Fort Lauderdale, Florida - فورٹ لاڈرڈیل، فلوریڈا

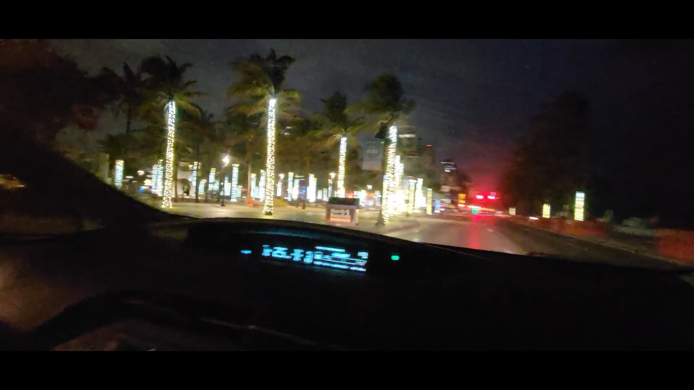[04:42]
आज बारिश की वजह से बाहर बीच वाली साइड पे रश ज़रा कम लग रहा है,